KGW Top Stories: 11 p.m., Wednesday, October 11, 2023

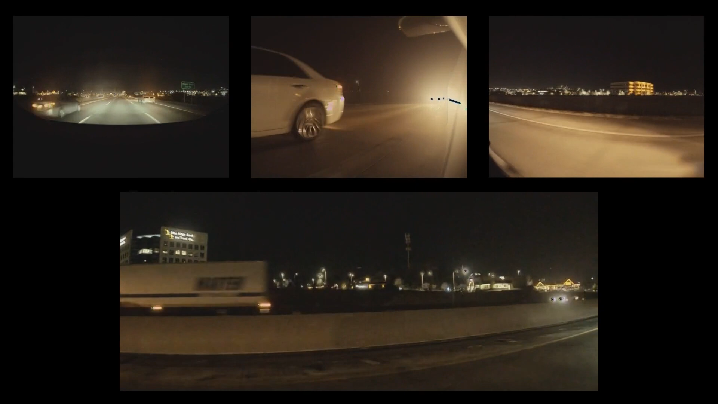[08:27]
Notice traffic whizzing by when suddenly the car is rear-ended.